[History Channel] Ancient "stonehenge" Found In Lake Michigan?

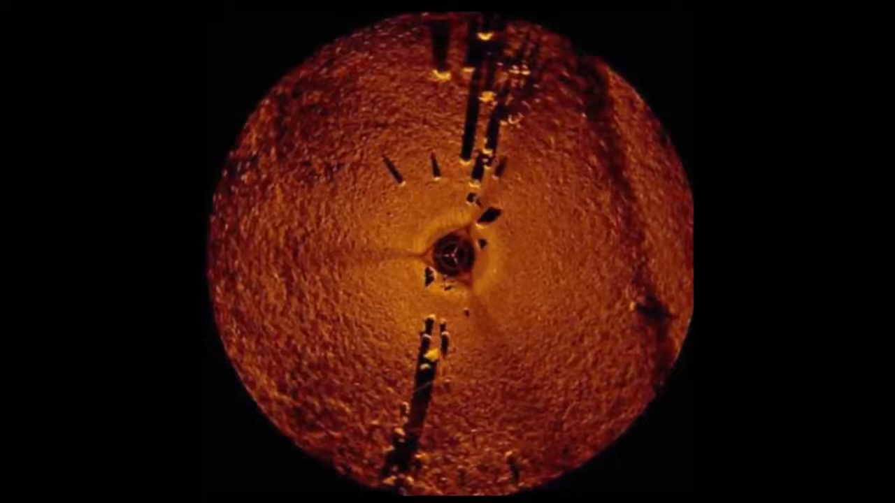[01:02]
Clearly some form of Stonehenge. If this site could be confirmed as having been man-made,
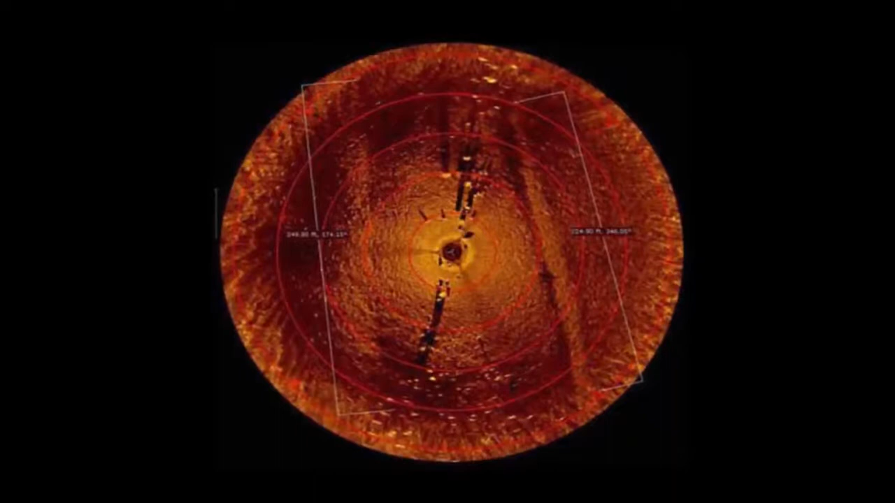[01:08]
it would give credence to a theory of people building complex ancient structures within